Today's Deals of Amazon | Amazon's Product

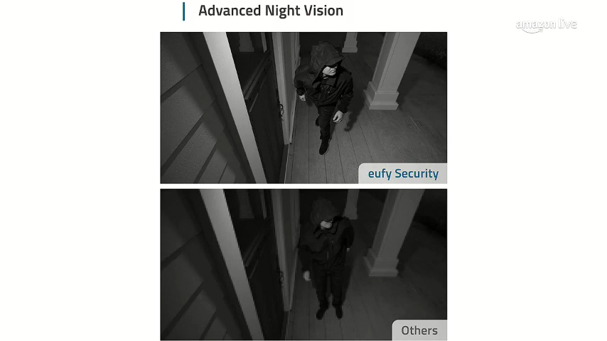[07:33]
you've just made so peep this this is the eufy cam 2 home security add-on camera and even in the darkness as in this image right here you're still able to really see a lot of what's going